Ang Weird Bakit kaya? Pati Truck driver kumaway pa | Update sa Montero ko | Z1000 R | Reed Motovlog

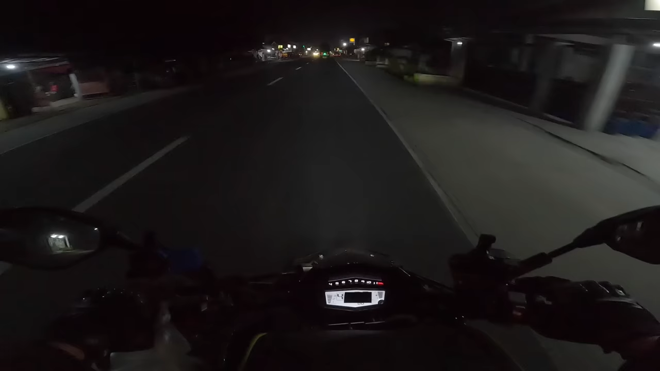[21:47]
Ang sarap nung pagkain doon. Tsaka mura pa. Ang dilim dito guys.
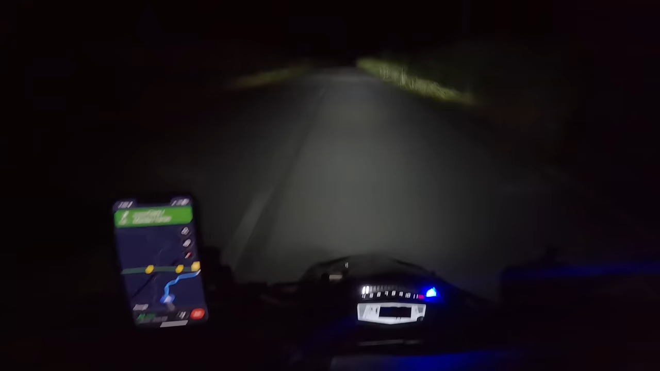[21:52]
Sulit yung adventure ko ngayon. May nakikita akong signage ng Hesitex. Mukhang ito yung palabas ng tollgate. Ay no. Naku, saan kaya to? Naliligaw ako.
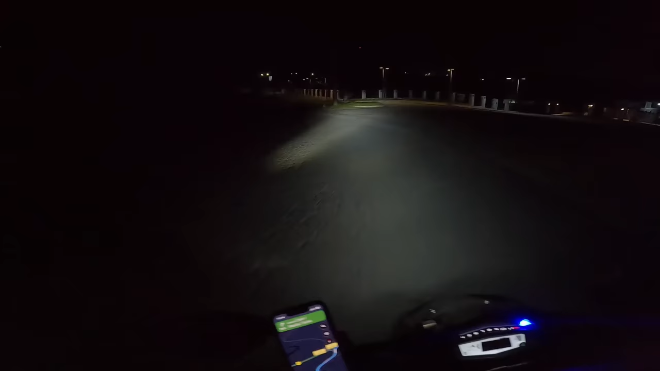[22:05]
Ah, dito pala. Saan to? Mayroon akong napadpad dito. Ah, toll gate na to.
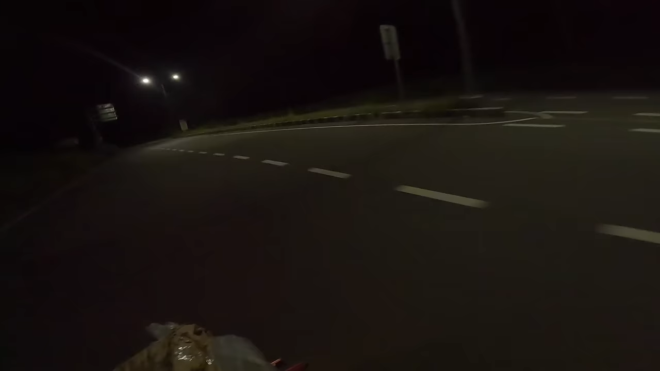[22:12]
Parang nakakalito. O, toll gate nga. So, kung hindi ako naka-big bike, sinerge ko yung bahay namin. Maliligaw pala ako, mapupunta ako dito, no?
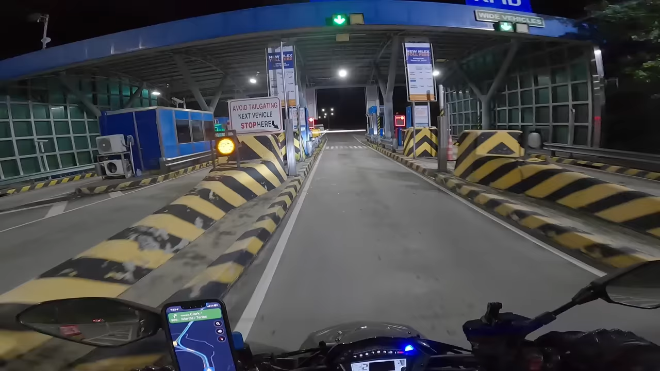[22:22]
Buti na lang, 1,000cc tundal ako. At may load yung RFID.
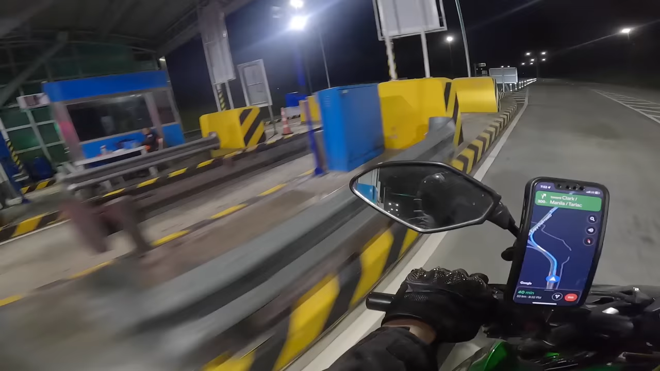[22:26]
Dito na lang natin tatapusin ang ating vlog dahil gabi na naman. Maraming salamat. See you next vlog. Ah, dito pala ako. Doon sana ako bobomba eh. 3, 4, speed.